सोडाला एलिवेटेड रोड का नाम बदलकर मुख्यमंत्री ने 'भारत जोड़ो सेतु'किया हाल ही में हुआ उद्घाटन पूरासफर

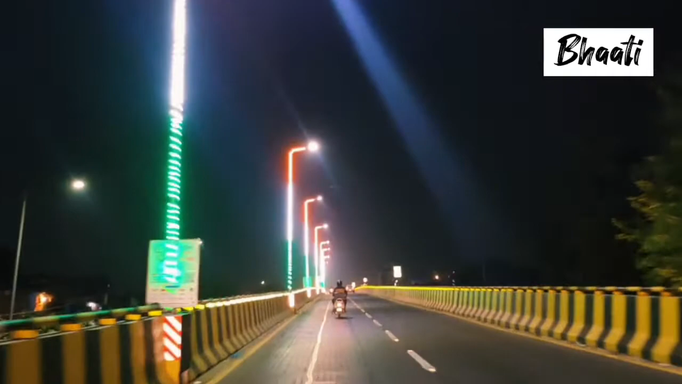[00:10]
चलते हैं भारत सेतु पर देखिए हम भारत जोडो सेतु पर आ गए हैं यह पूल नया बनाया भी क्योंकि सीटे में वगेर आजकल ट्राफिक की समस्या ज़्यादा है तो पूल बनाने से क्या होता है कि उसमें सिक्रता आती जल्दी
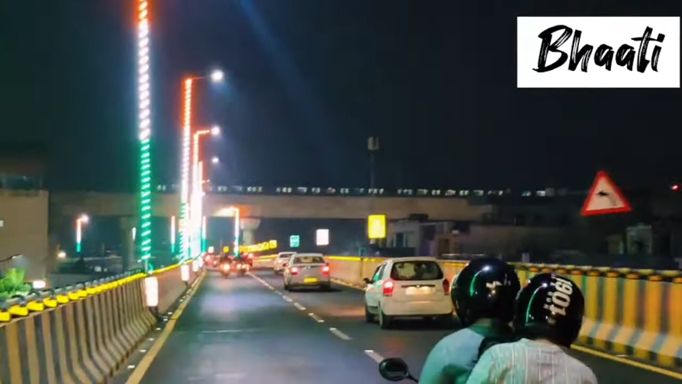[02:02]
उसके बाद हम यहां से अजमेदी पूल्या से टन लेकि मान सरूर की तरफ चलेंगे नर्मान नगर की तरफ तरफ हम चले जाएंगी ओके दोस्तों यहां से तुखात्म हो जाता है आपको हमारे साथ सफर कैसा लगा कमेंट करके जरूर करते हैं ओके जन्नेवाद थैंक्यू